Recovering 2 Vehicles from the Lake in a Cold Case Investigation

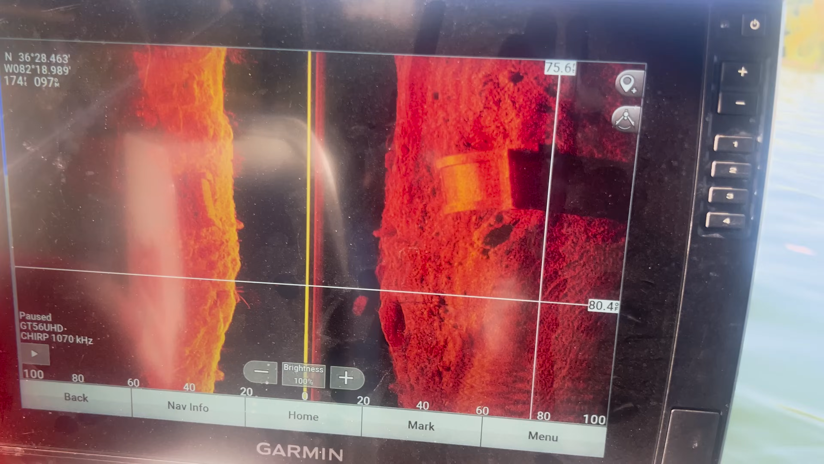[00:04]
So there's kind of a better picture of the vehicle right there by the bridge.